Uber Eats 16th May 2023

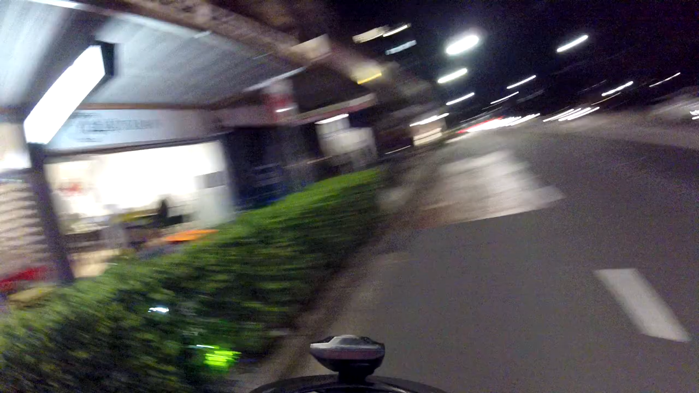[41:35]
Looks like I've been proven wrong. Not for the first time. Broadway was kind of quiet.
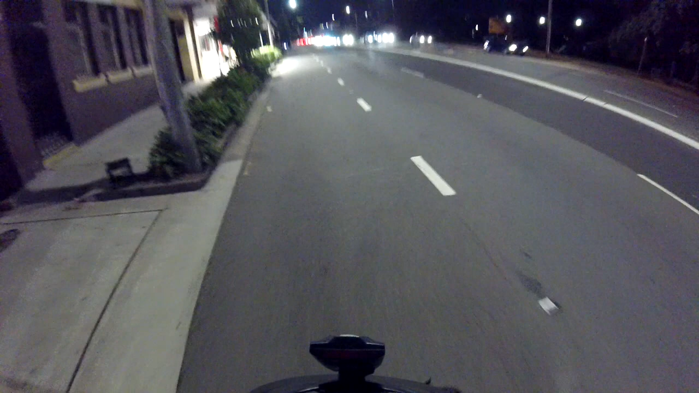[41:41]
It's just coming up to 7 o'clock now. 10 to 7. Broadway was really, really quiet for some reason. Sort of weird. It's pretty popular around this time of night, but yeah, so I thought I may as well head on up to Newtown, just up the road here, do a lap of King Street and see what's happening.
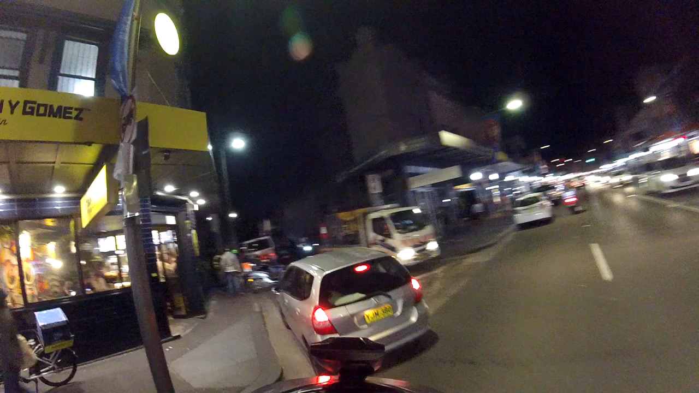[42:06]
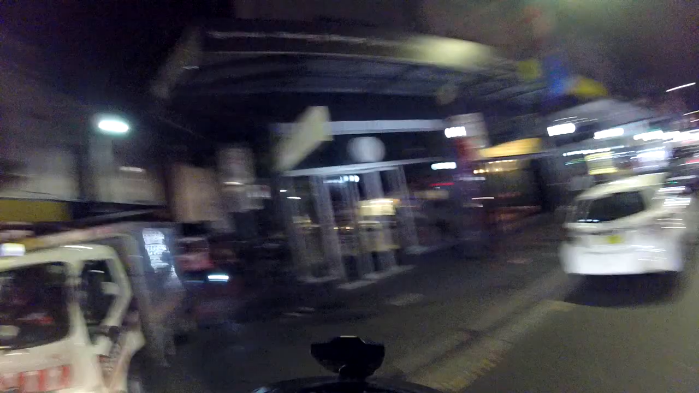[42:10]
Guzman's quiet.
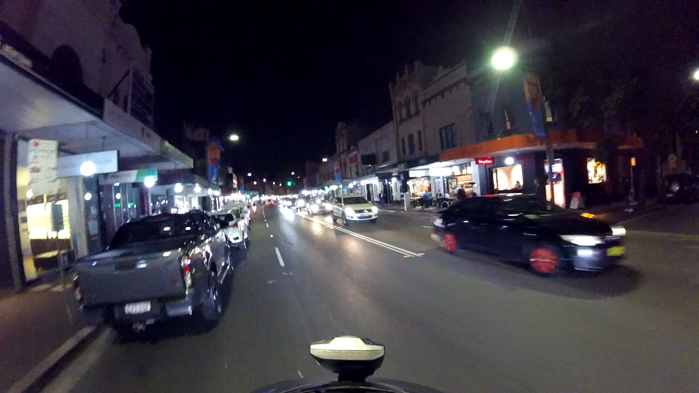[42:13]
The guy sitting there, Guzman, usually there's like 10 guys here just hanging out waiting for orders. Wow. Yeah, Newtown's actually pretty quiet. I've already been down that way. Got nothing, so only 7.
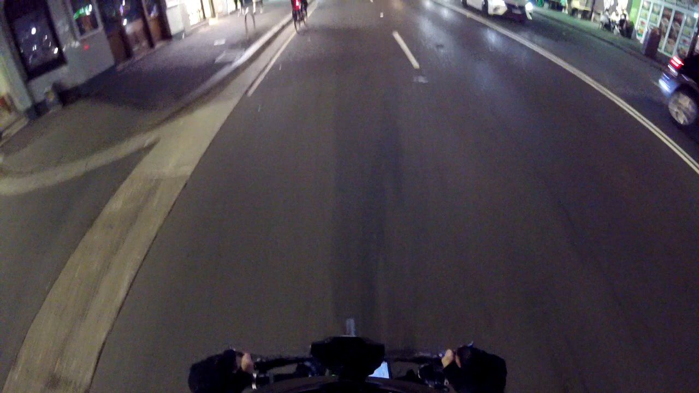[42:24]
I might do another lap and see what happens. I was thinking I might also head down to Stanwell Mackers a bit later.
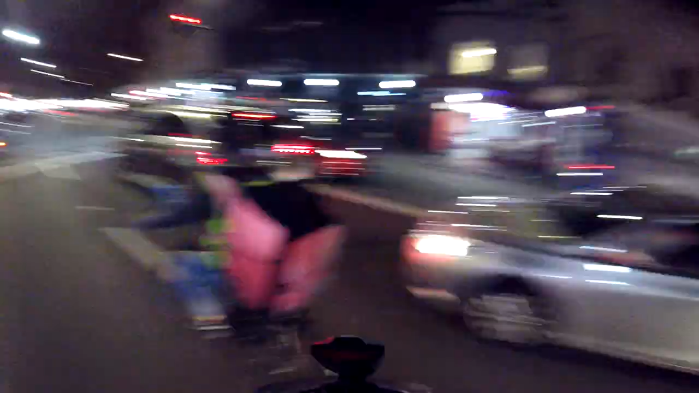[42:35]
If nothing else comes in, Stanwell Mackers and maybe even Marrickville Metro. It's way down the other end of King Street, but we'll see what happens. Got one. It's from BWS, which is a liquor store down at Erskineville.
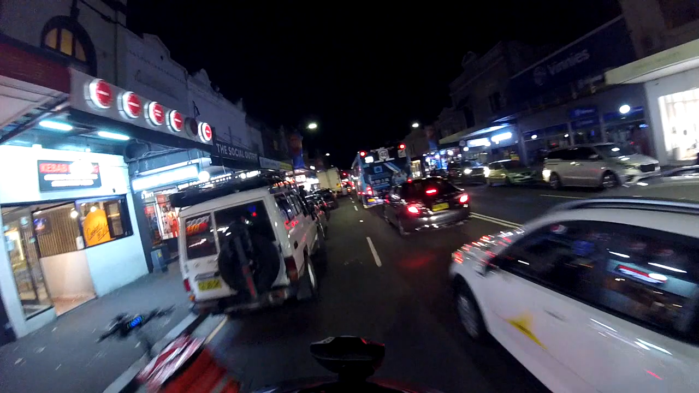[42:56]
It's a little bit further down here, and you go left down Erskineville Road, and it's all the way down there.
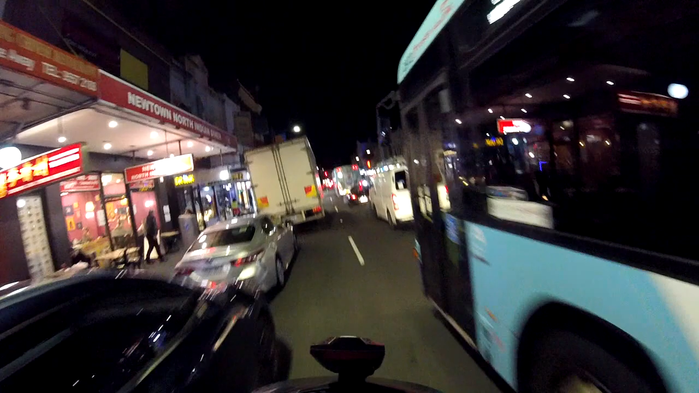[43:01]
So I wasn't really expecting to get one from there, from that area, but hey, it's only paying $6. I'll be fucking. Another one might come in while I'm on the way there too. So yeah, Newtown really quiet. Erskineville came up with a good somehow. So yeah, let's hit it. Erskineville Road, also commonly known as Erko, E-R-K-O.
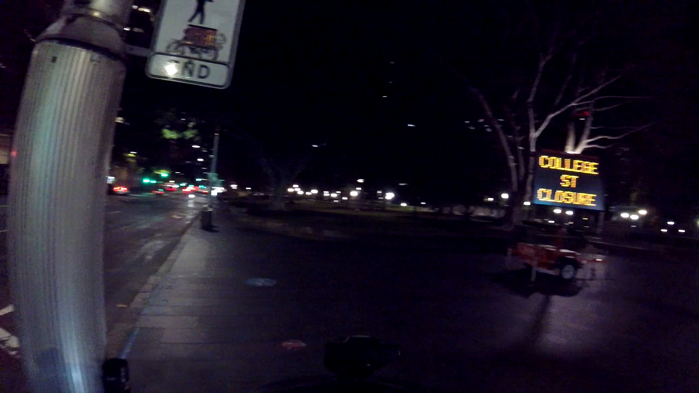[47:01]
if you're in the Prince City on Sunday, there's going to be a lot of road closures because of the marathon, so keep an eye for that.
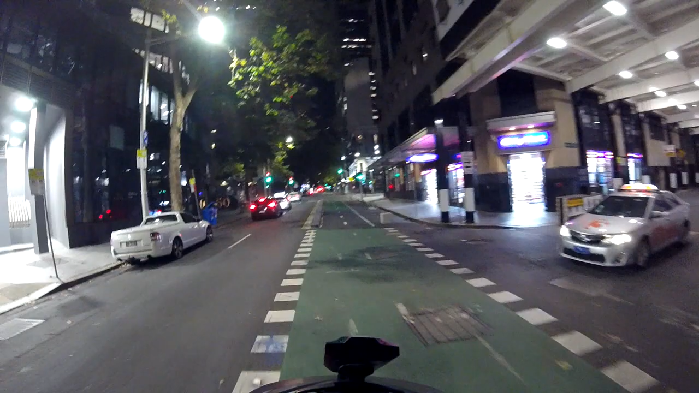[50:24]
This is Pitt Street, back of Westfield. I'll cruise on down here and see if I'll get in.